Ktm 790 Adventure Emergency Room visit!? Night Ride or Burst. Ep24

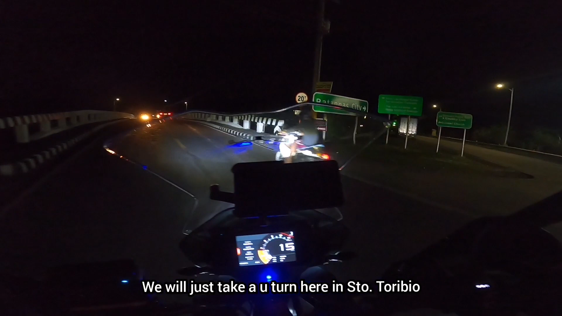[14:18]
U-turn lang po tayo dito sa Santo Toribio. Ganyan lang talaga ang short ride sa gabi.
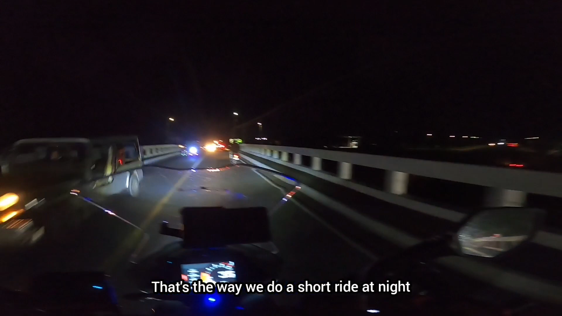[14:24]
Mapainit lang ang motor ni Sir Jomar.